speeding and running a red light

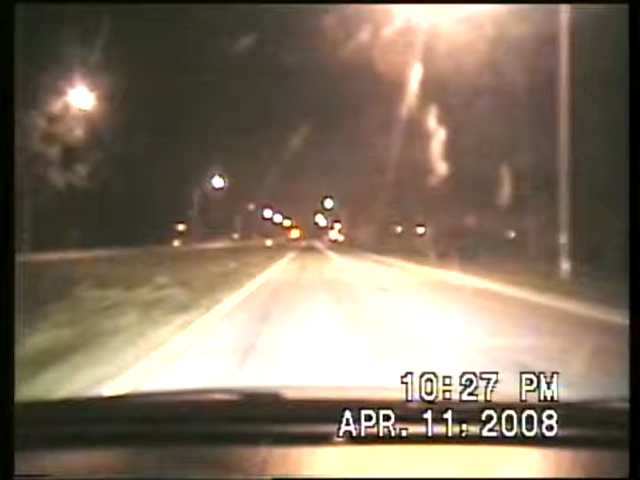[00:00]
Truck right behind me coming to my right, I'm at 55, Alpha, Alpha, Charlie, 3, Juliet, Black F-150, Gator symbol on the back window, Seminoles tag.